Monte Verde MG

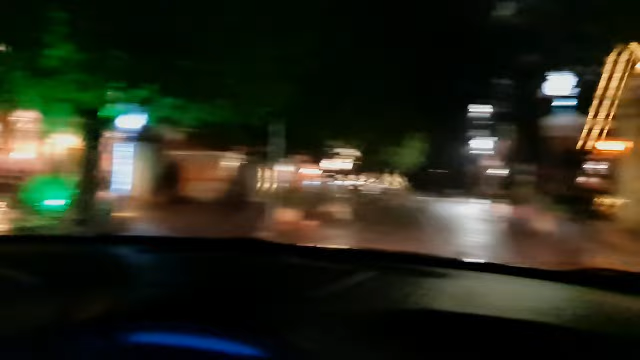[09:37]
Tá debaixo de chuva, parece que a cidade tá toda fechada. E isso é uma coisa muito ruim. João, o que você tá achando aí da cidade assim? Ok.